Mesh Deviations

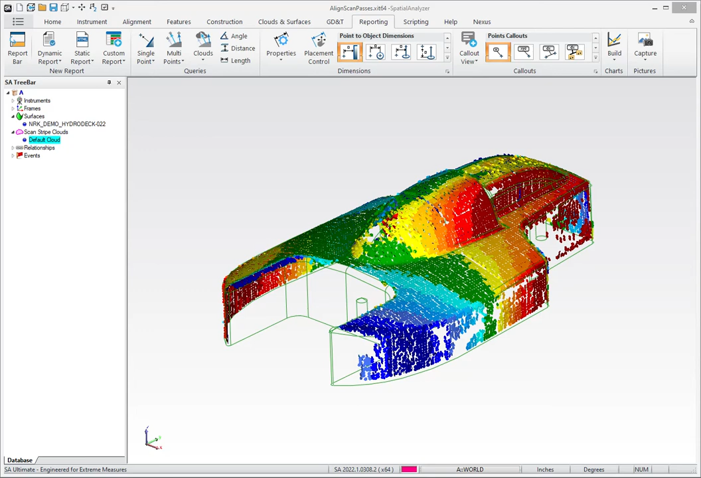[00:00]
Okay, so if you wanted to look at the deviation from a point cloud to a CAD model, the easiest thing to do is use voxel display, which is within SA only, but you get this colorization and discrete colors is one way to do that. But what I wanted to show you here was the fact that you can do that with meshes as well and you can actually export a mesh in segments, which might be useful if you are going into a CAD package like Rhino. So let me show you that real quick.
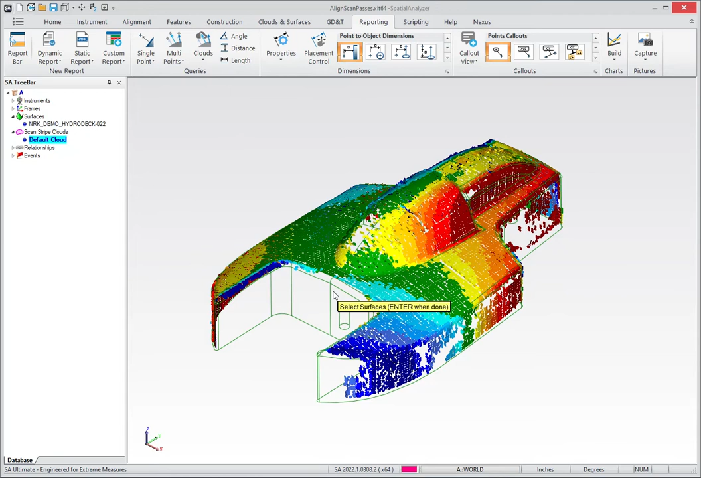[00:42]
So if you just go to the reporting tab and in the query section, you can query a cloud to CAD and build mesh result. So let's try that. So you just pick the cloud, you pick the surface, and then you have a general kind of a, you know, what's the resolution of the mesh. You can probably do, you know, whatever you want for that,
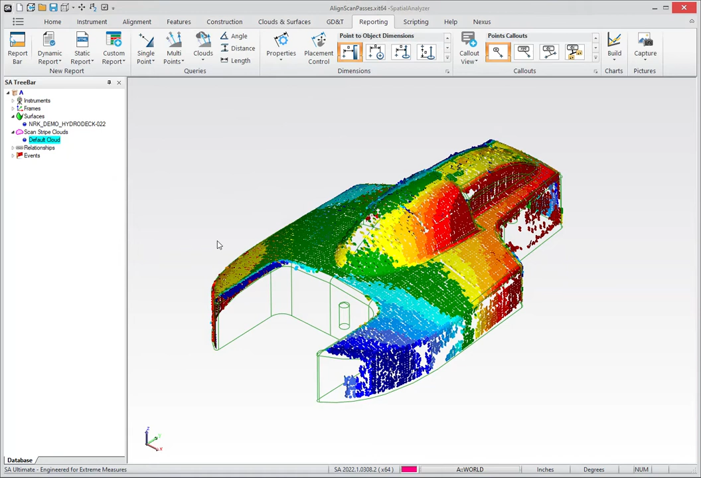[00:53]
depending on how much precision you want the edges to be represented as. And then what you get is essentially the colorization controls that you may be used to for voxels themselves. And what I'm going to do is just set this using the same colorization that I had for that 3D colorization just so that we can match things up.
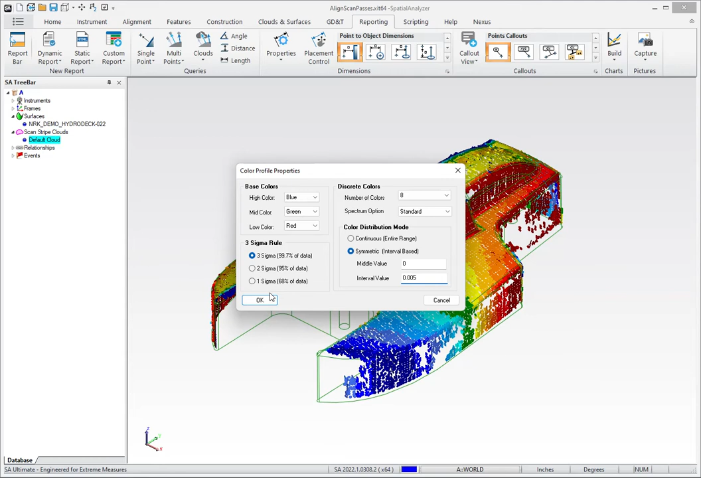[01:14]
And you hit OK, and what it does is it goes ahead and it builds mesh segments.
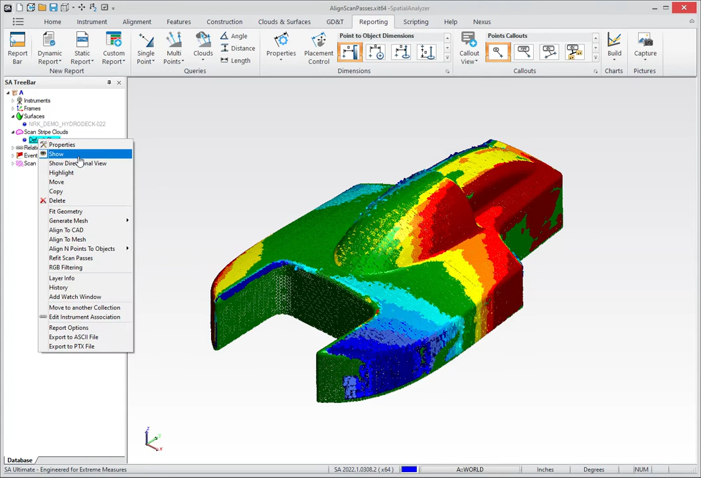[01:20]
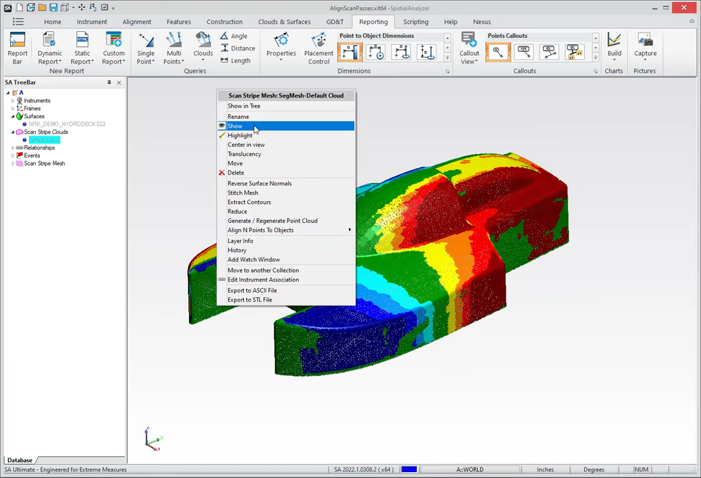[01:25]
So we have one here that basically there's no data, but you got the idea that it immediately builds separate mesh segments for each of the color zones, which can then easily be exported. And these meshes are of the actual cloud data. So if you wanted to look at three dimensional deviations, you can do that as well. But another thing that I thought you might find interesting is that each one of these mesh segments is now a separate piece.
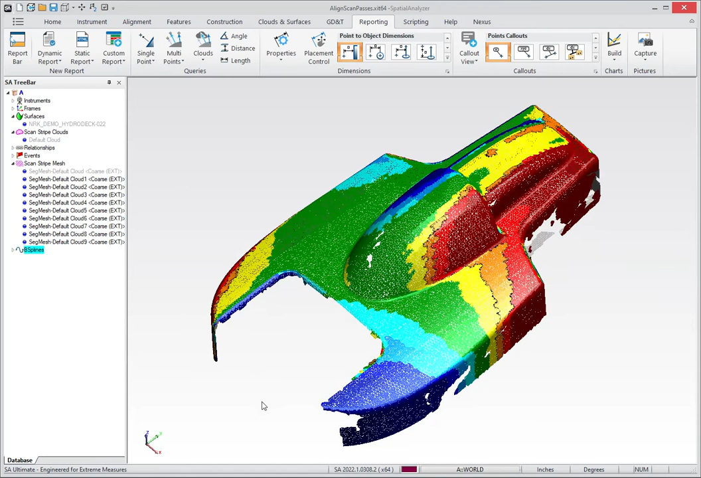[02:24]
you have contours in mesh segments, and all of those can get exported as a STL or in some other standardized format. So there you go.